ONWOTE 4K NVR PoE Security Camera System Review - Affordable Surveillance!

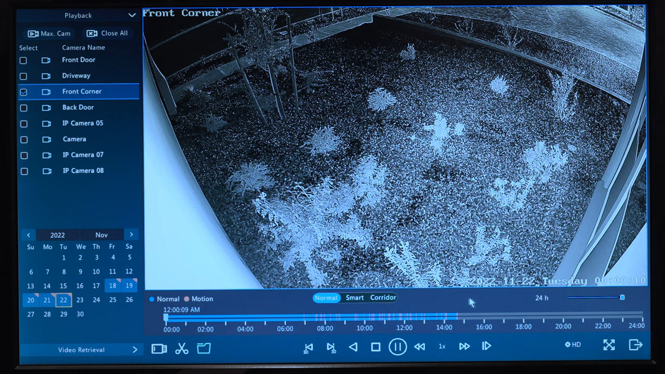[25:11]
So you can see right here, there's a little slider. And as I go down to one hour, I can go back in time very easily. So this is basically 12 30 in the morning on the prior night. So if there was any action and I saw the red dot, I can easily go to that. Let's expand just a little bit further. It's a lot busy during the day when all the stuff is moving around. So if you have plants that are blowing in the wind, you may want to ignore certain, you know, leafy areas. And then if I want to switch zones, all I have to do is select what zone I want to go to.
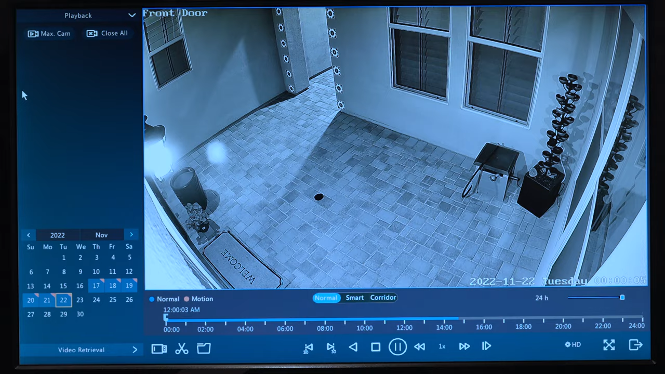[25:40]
You're going to see a black screen here because I didn't hit play yet. So let me go disable this. We'll go to just the front corner of the home.